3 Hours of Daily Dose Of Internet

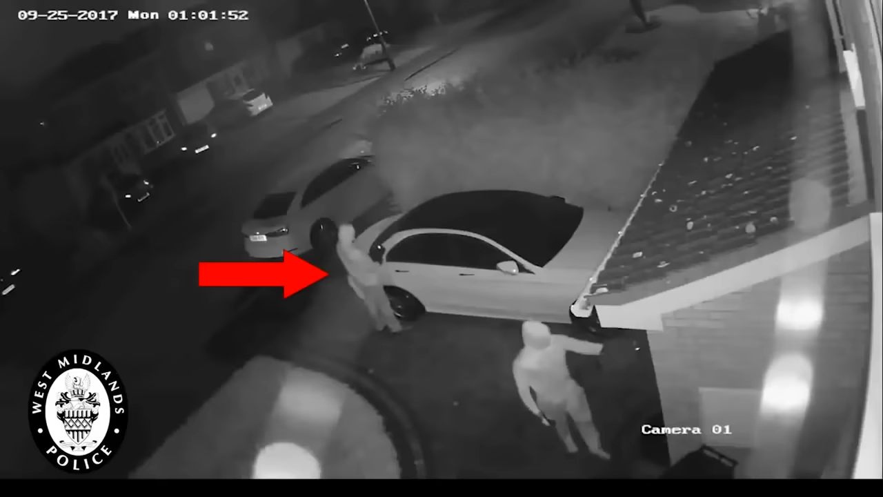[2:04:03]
The way it works is one person stands next to the car, while the other stands near the house with a device that can pick up the signal from the key fob. The device then relays that signal over to the car. The car's computer thinks that the key fob is right next to it and immediately allows instant access.
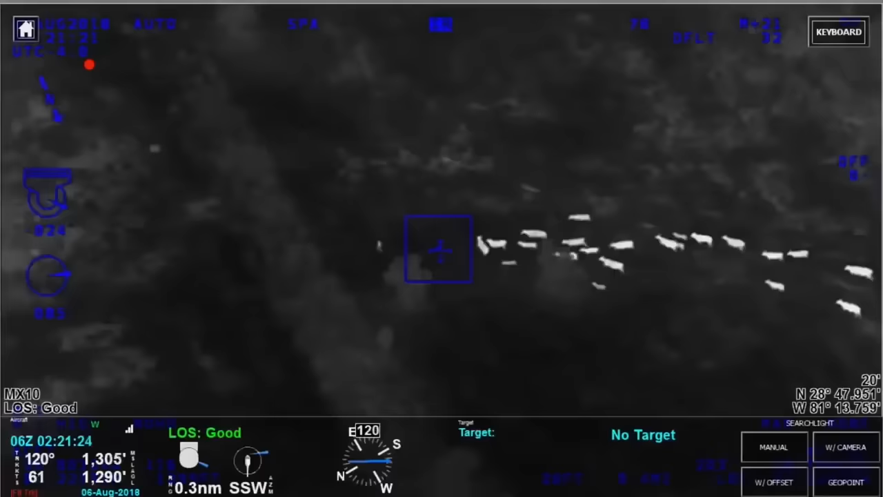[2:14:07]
This person was running away from the police when a group of cows joined in.
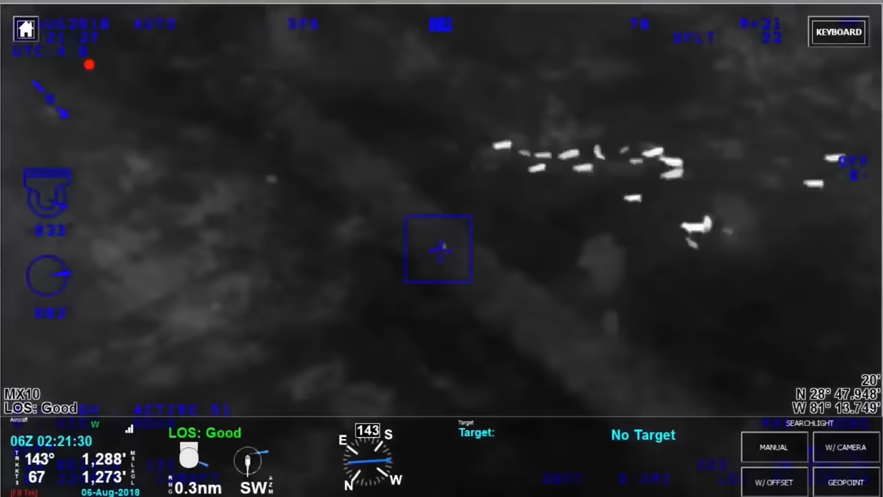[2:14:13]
Actually, the large group of cows is following her for a good visual. Looks like they may attack her. One, two, alert. I'm going to give you my flashlight. You can tell me where to go from here. Keep going southeast.
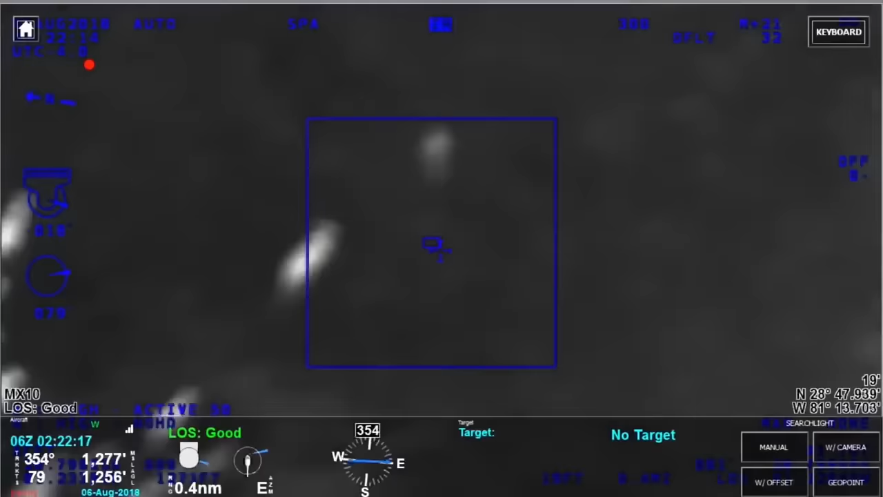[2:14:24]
She's pretty far into the field now. If you see the large group of cows, they're literally following her and chasing her.